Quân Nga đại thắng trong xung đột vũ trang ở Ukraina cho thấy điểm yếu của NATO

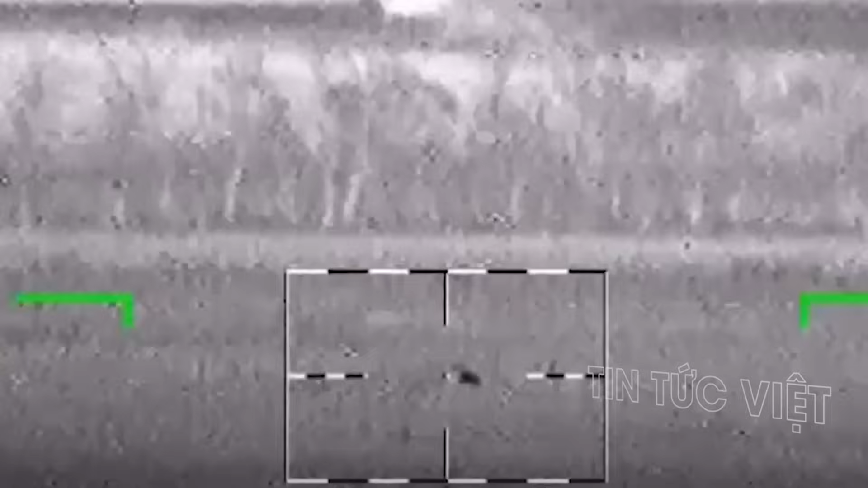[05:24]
Nó đã bị trúng mìn hoặc bị pháo Nga bắn bất động, rồi sau đó là bị máy bay không người lái tấn công nhằm mục đích kết liễu nó.